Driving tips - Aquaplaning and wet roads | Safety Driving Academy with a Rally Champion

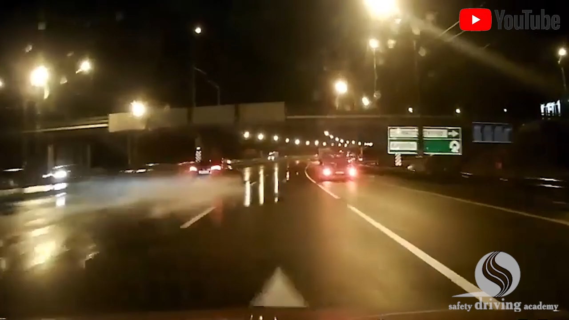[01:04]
Here is a visual. The car next to us is travelling at high speed and pushing some water.